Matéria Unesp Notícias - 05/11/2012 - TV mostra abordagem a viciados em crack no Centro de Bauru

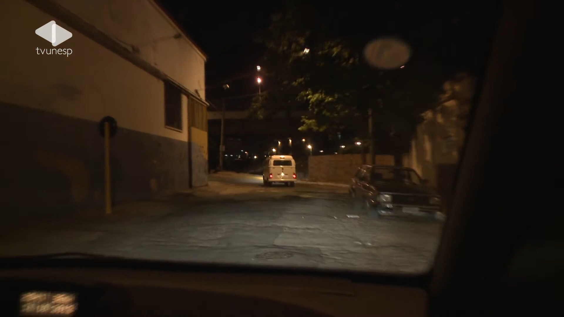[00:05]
Ainda não eram nem 9 horas e o viaduto da 13 de maio já estava como na maioria das noites.